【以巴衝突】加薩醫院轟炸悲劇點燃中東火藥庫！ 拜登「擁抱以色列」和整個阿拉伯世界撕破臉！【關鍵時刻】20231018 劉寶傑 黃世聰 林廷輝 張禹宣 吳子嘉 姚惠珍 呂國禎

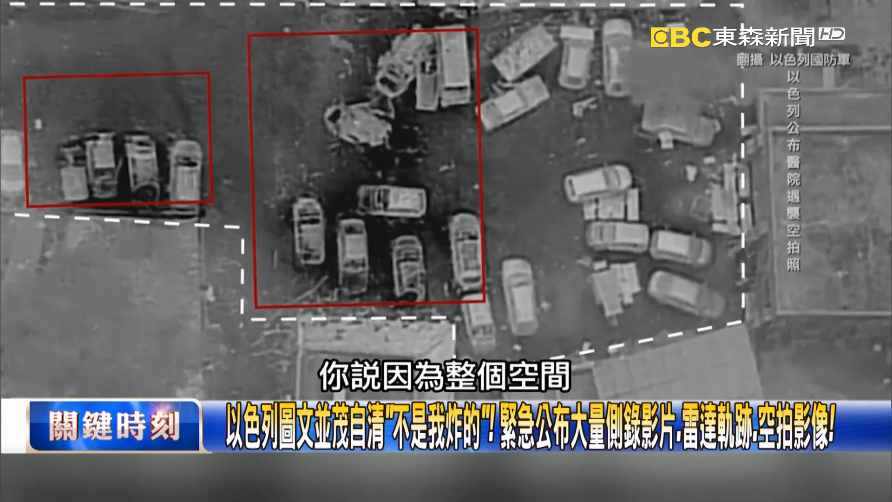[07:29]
整个空间他们需要避难空间都在停车场对 没错然后他打
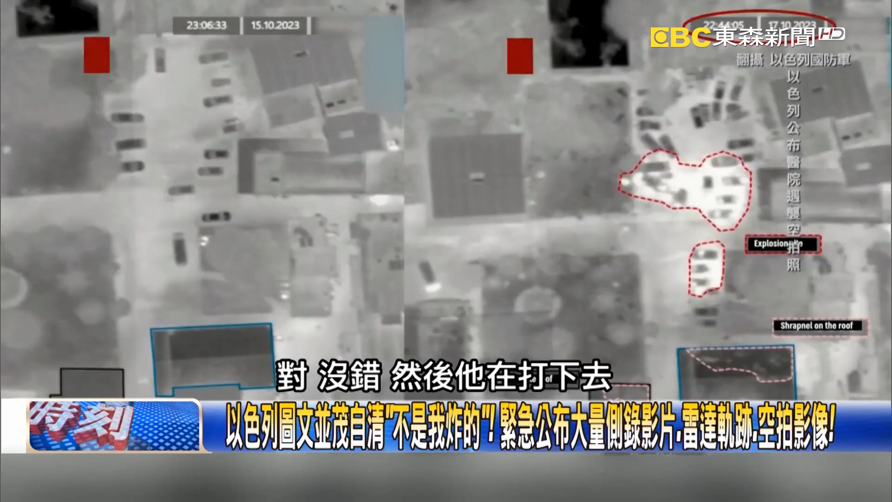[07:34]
下去一个巨坑然后之后爆炸之后越来坑越来越大然后这是天亮之后他就说主要是击中在这边的一个情形然后他第四章还公布什么他
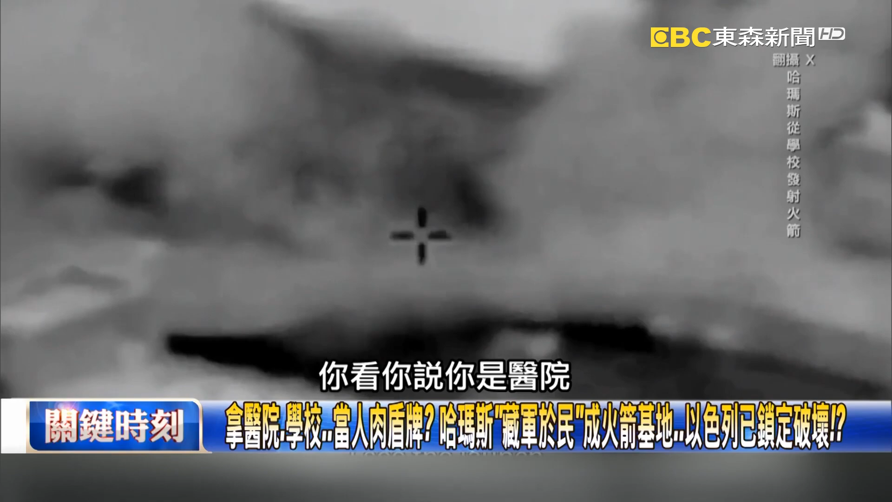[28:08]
你看你說你是醫院但是像你下面放的都是哈馬斯的武器你裡面的哈馬斯的武裝份子都是在混在裡面然後